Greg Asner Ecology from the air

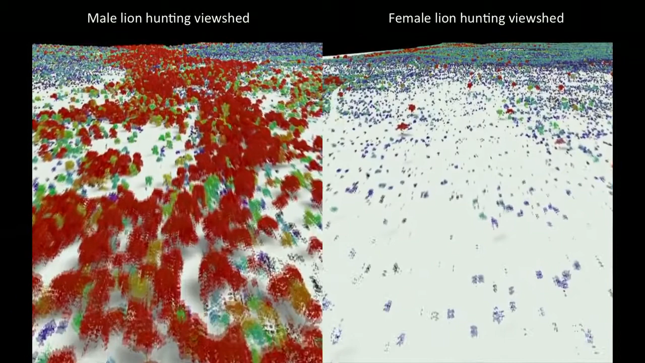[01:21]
This video shows the actual hunting view sheds of male lions on the left and females on the right. Red and darker colors show more dense vegetation, and the white are wide open spaces.
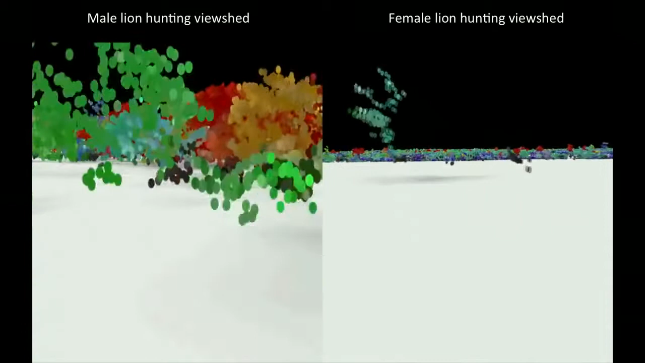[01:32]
And this is the view shed right literally at the eye level of hunting male and female lions.
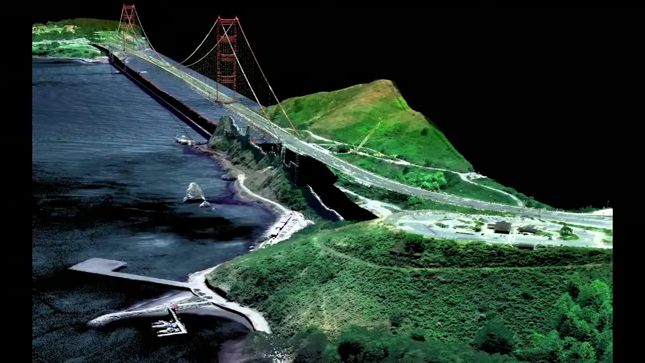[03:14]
But the real power of the CAO is its ability to capture the actual building blocks of ecosystems.
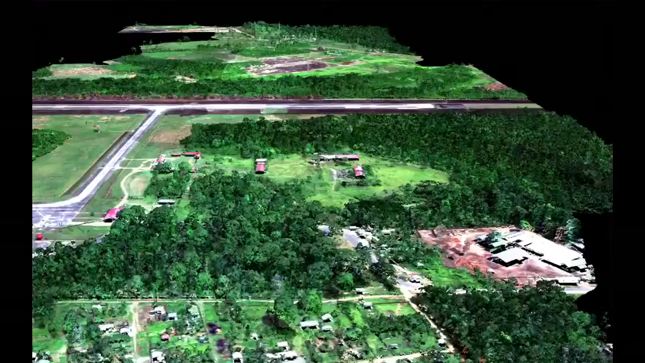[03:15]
This is a small town in the Amazon, imaged with the CAO.
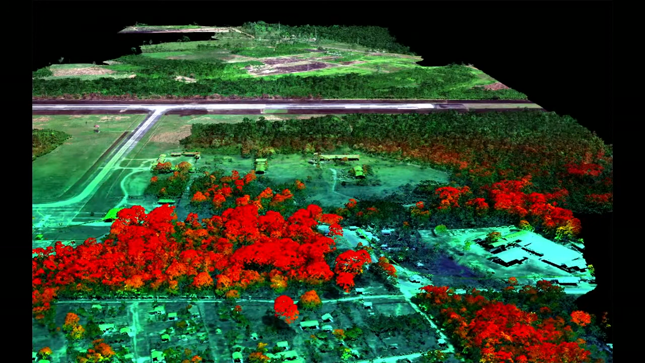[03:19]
We can slice through our data and see, for example, the 3D structure of the vegetation in the buildings.
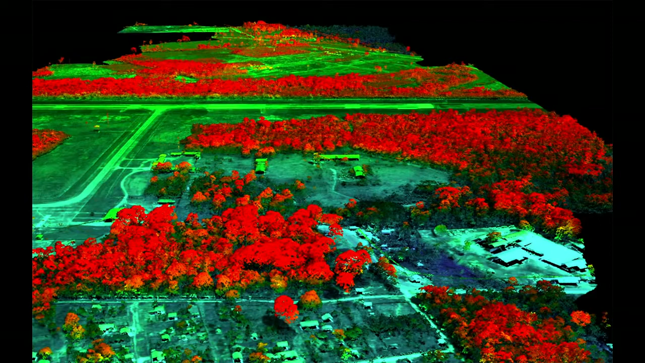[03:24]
Or we can use the chemical information to actually figure out how fast the plants are growing as we fly over them.
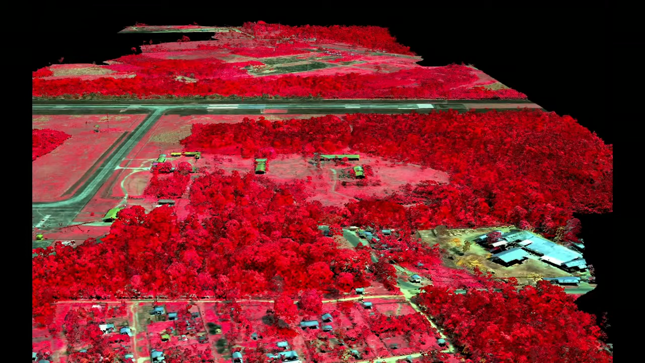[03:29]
The hottest pinks are the fastest growing plants. And we can see biodiversity in ways that you never could have imagined. This is what a rainforest might look like as you fly over in a hot air balloon.
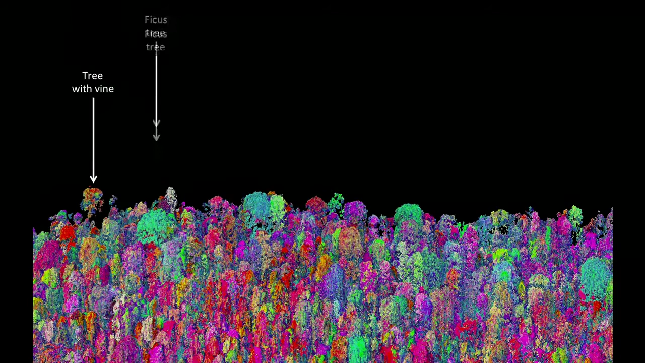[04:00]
So our imagery is 3D, it's chemical, it's biological, and this tells us not only the species that are living in the canopy, but it tells us a lot of information about the rest of the species that occupy the rainforest.
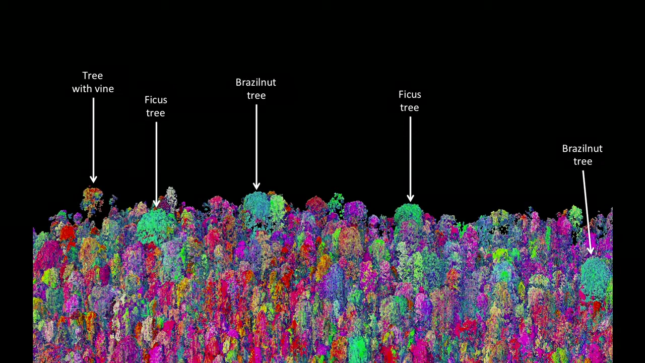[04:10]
Now, I created the CAO in order to answer questions that have proven extremely challenging to answer from any other vantage point, such as from the ground or from satellite sensors.
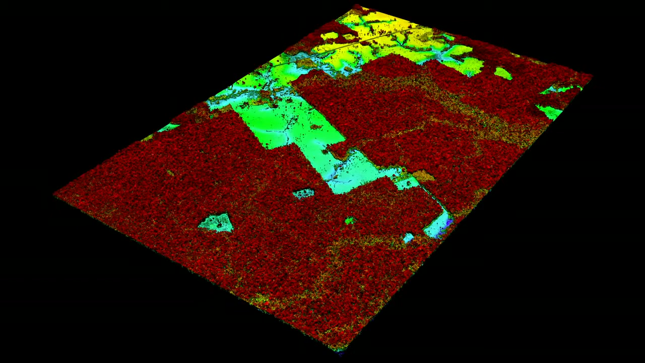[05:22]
or the cutting of the forest in yellows and greens. It's like cutting a cake, except this cake is about whale deep.
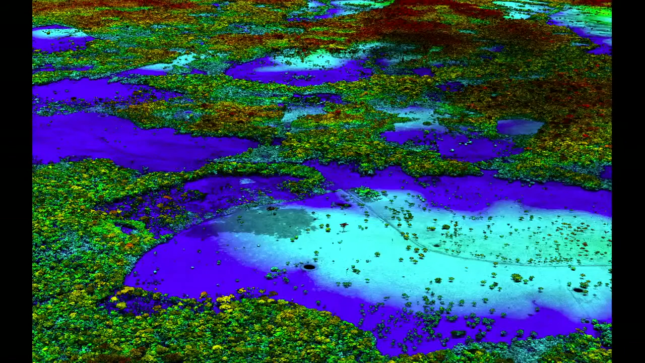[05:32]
And yet we can zoom in and see the forest and the trees at the same time. And what's amazing is, even though we flew very high above this forest, later on in analysis,
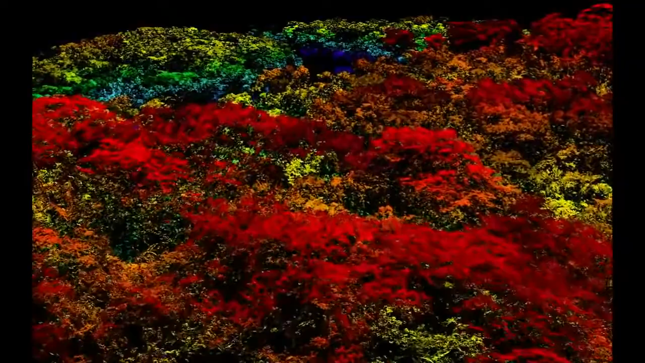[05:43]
we can go in and actually experience the treetops, leaf by leaf, branch by branch, just as the other species that live in this forest experience it along with the trees themselves.
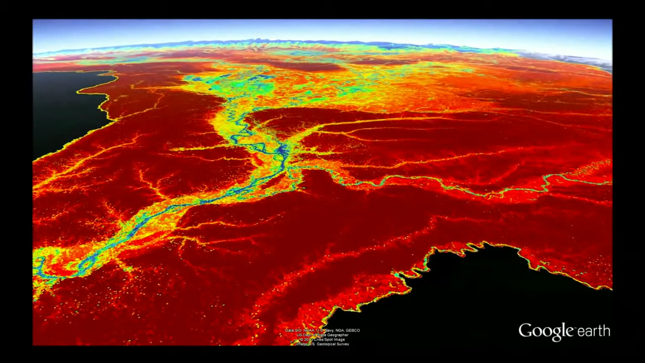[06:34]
and the Amazon River and floodplain cutting right through it. We can go to an area of utter devastation caused by deforestation in blue,
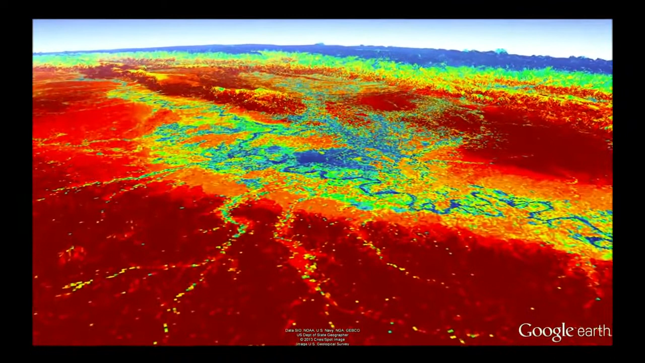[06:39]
and the virus of deforestation spreading out in orange.
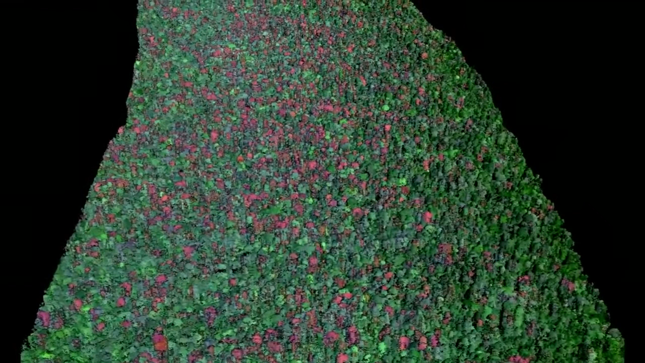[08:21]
What we found is that in very remote areas, these droughts are having a big negative impact on tropical forests. For example, these are all the dead trees in red that suffered mortality following the 2010 drought.
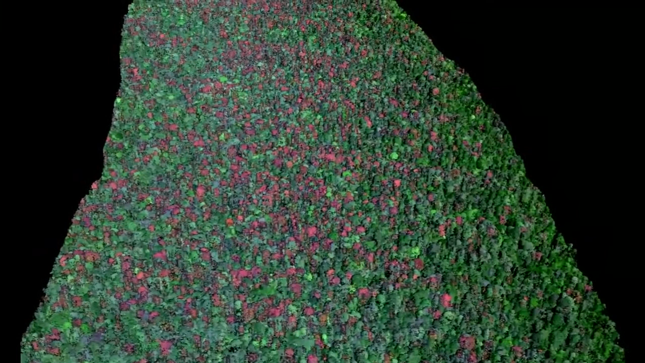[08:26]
This area happens to be on the border of Peru and Brazil, totally unexplored, almost totally unknown scientifically.
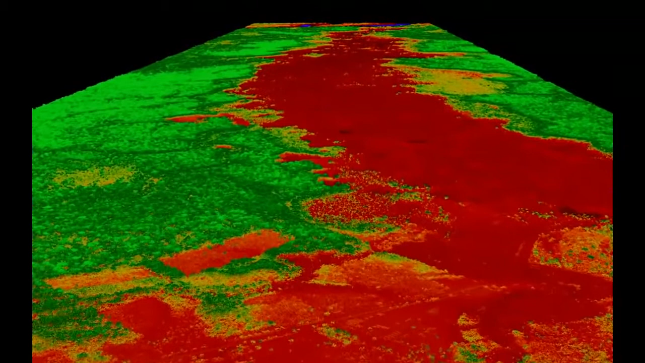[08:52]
Look at this 100 square kilometer gash in the forest created by gold miners. You see the forest in green in 3D, and you see the effects of gold mining down below the soil surface.
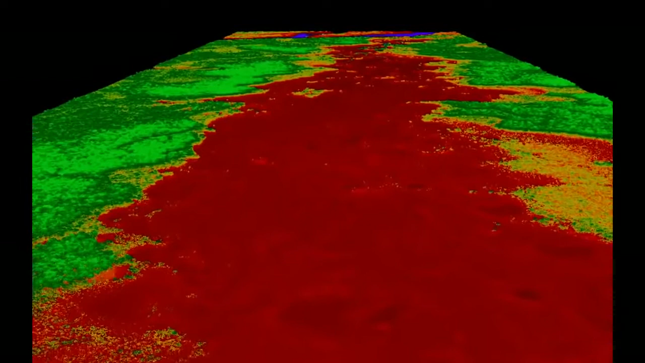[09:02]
Species have nowhere to migrate in a system like this, obviously.